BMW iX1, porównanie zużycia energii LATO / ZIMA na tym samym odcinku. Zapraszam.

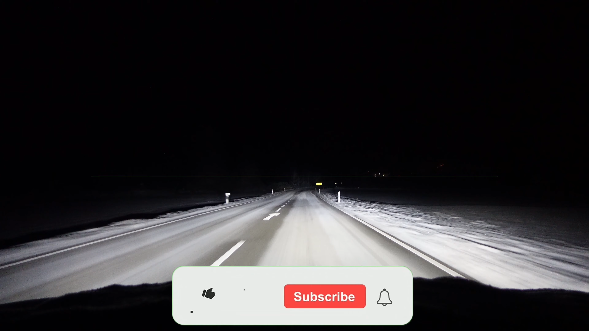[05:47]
tylko na utrzymanie, czy podtrzymanie temperatury wewnątrz, a to już nie potrzebuje aż tyle prądu. I 5 km za nami, 32 kWh na 100 km. Tutaj ta trasa do mojej najlepszej, ulubionej ładowarki, to jest jakieś 11 km.
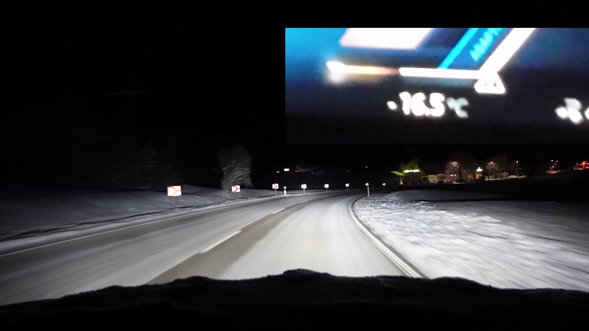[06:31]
no także mamy takie jakieś temperatury prawie syberyjskie w tym momencie, ale to bardzo fajnie, bo to pokaże nam ekstremum zużycia prądu.
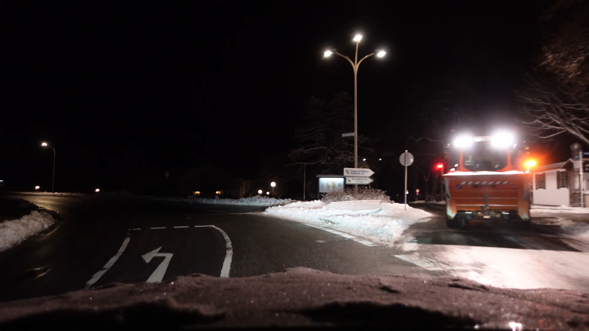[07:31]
Tutaj po prawej stronie jest jezioro i to jest po 9,5 km. Mamy temperaturę na minusie tylko 10 stopni, no przy jeziorze temperatura się podnosi. Dojeżdżam na miejsce, to jest dokładnie 11 km.